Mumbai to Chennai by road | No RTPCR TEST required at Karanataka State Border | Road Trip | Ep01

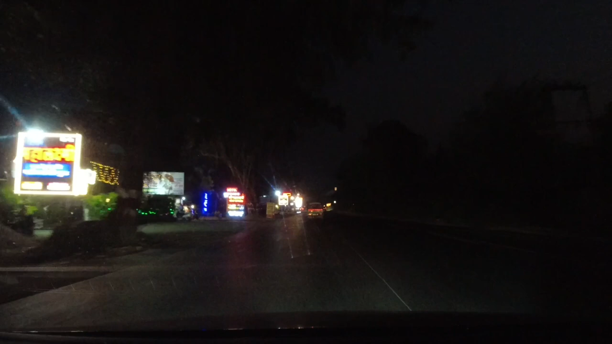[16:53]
guys it feels like a festival season over here all the hotels are completely lit up and it's 7 pm on the clock I'm about 20 to 25 km away from the Maharashtra Karnataka border
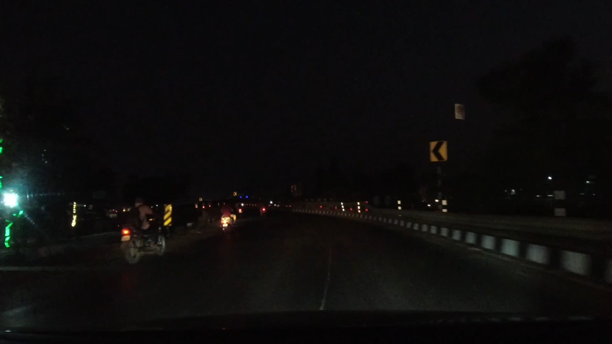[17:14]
so the signboard says Bangalore 603 km Belgao 101
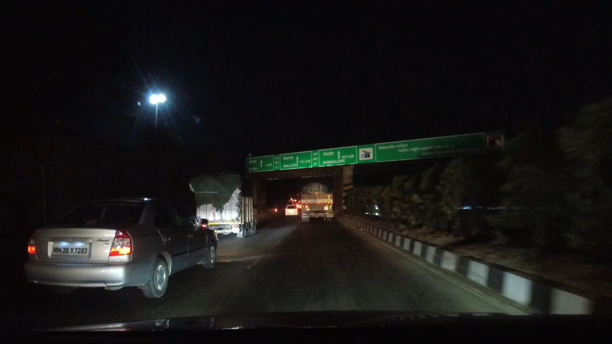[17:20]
so I'm almost nearing the Karnataka borders I'm super excited guys
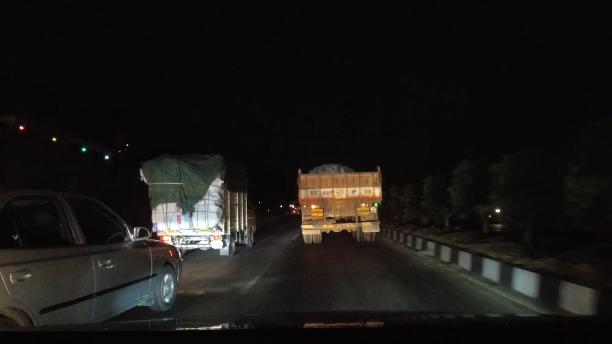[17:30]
so guys I'm showing you guys a different camera angle because now I'm gonna enter the Karnataka border so
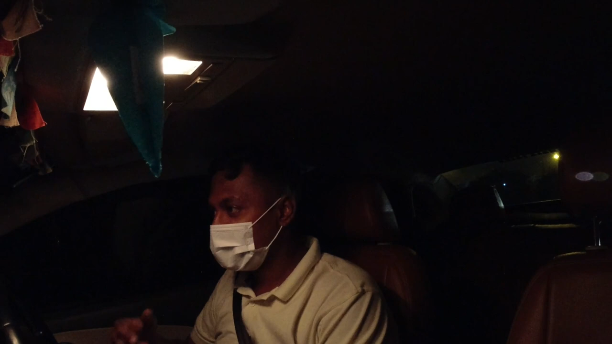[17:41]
if at all I get stopped for my RT-PCR and report and all so I would be able to show you footages so that's why I have got this angle so guys I have reached the border
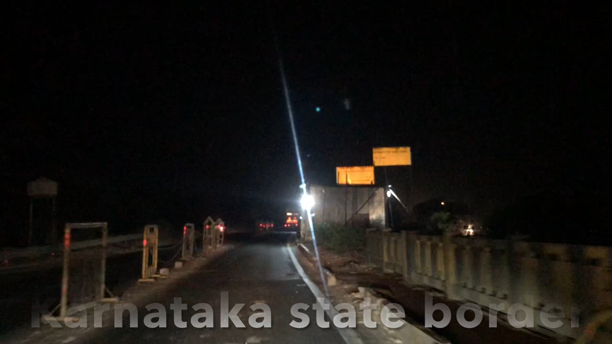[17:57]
and I guess there's no RT-PCR check happening over here
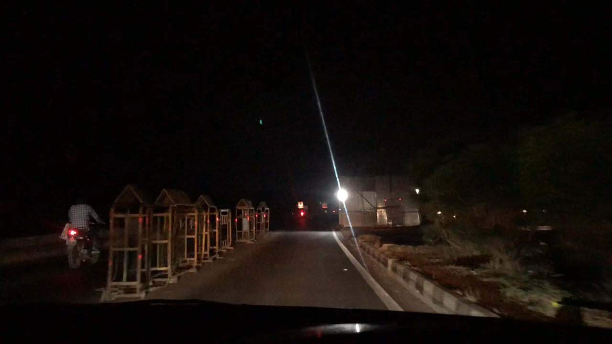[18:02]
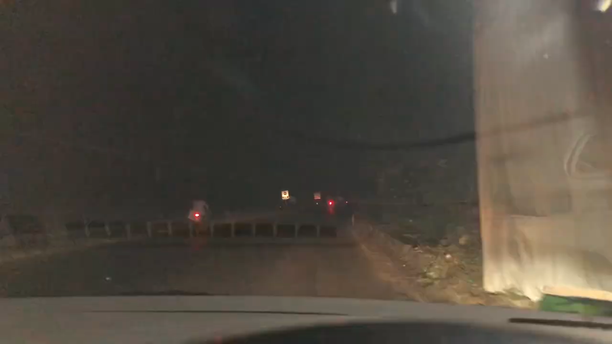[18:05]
so guys we have reached the first toll gate of Karnataka
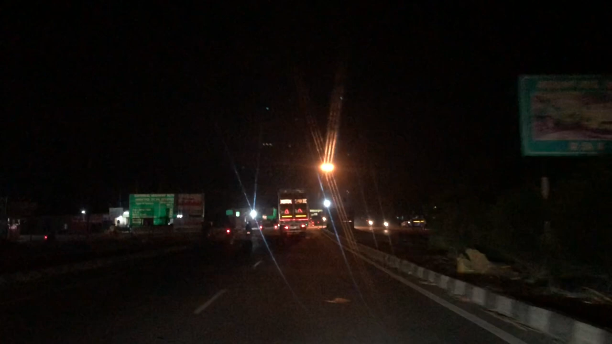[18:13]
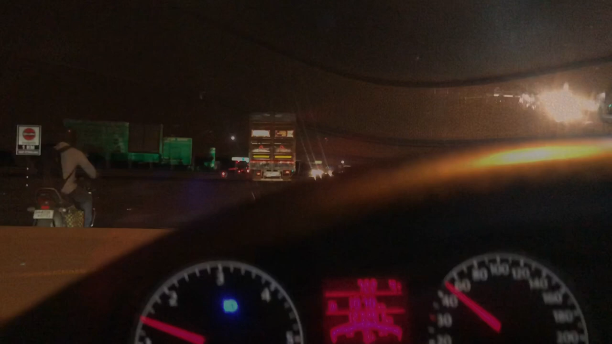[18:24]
so it's exactly 7 22 and I've entered the Karnataka border
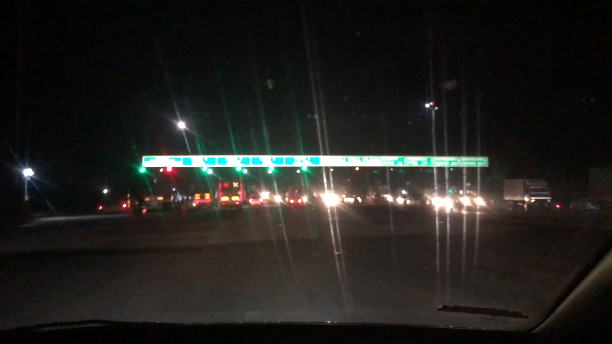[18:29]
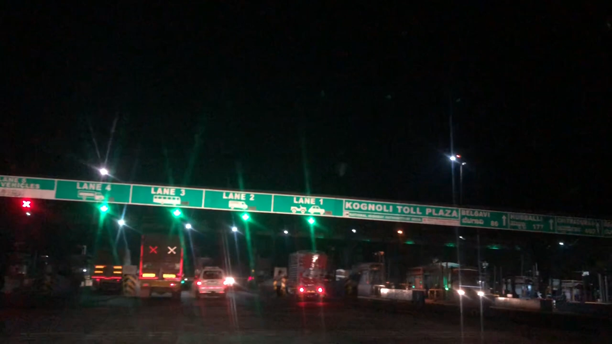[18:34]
Belgao is 86 km from here
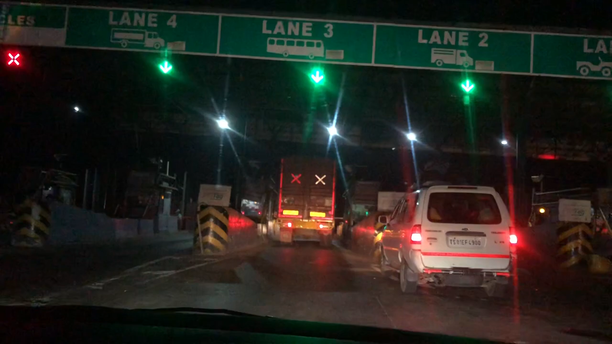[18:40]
this is my first Karnataka toll
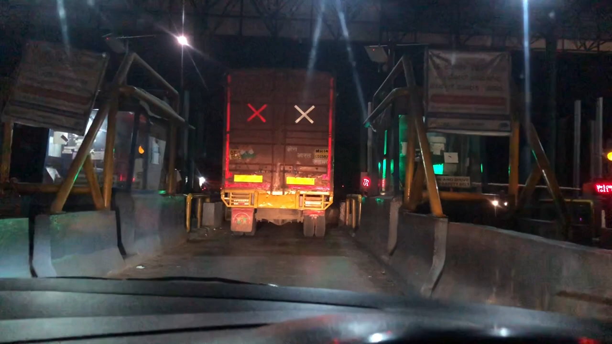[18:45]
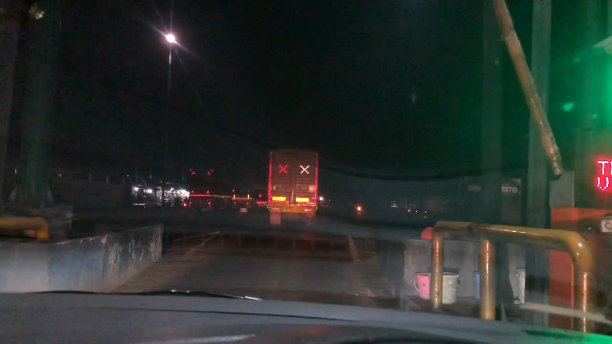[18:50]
welcome to Karnataka guys
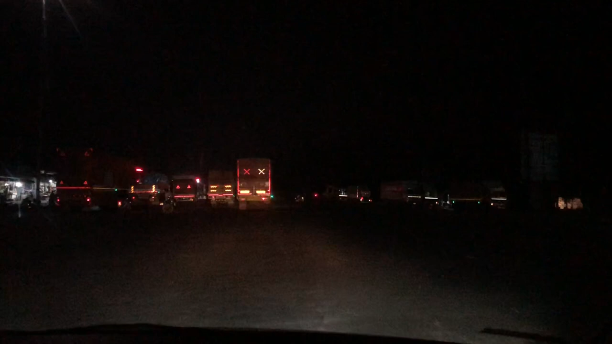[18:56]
friends we have entered the Karnataka roads
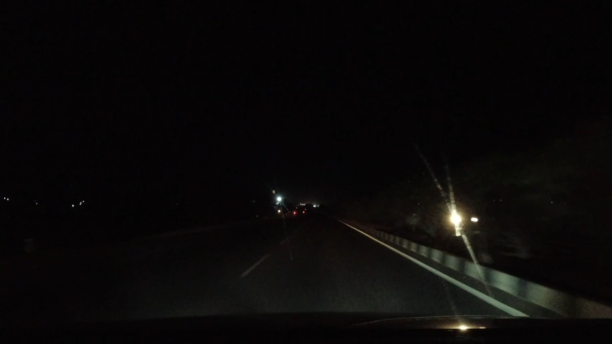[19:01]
and uh drastically there is a change in the whole road smoothness and everything I must say Karnataka roads are amazing there's no bumps the drive feel is very smooth
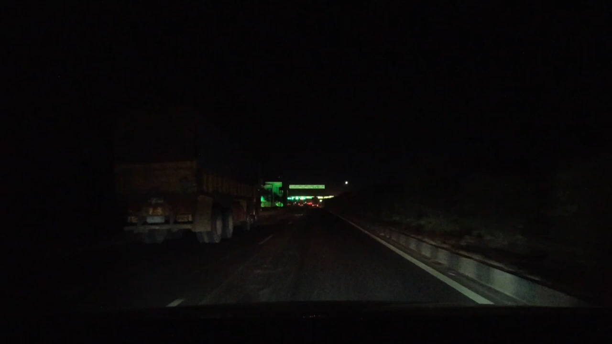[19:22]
so guys we have reached the second toll booth of uh the Karnataka state it's called Hattar Ghee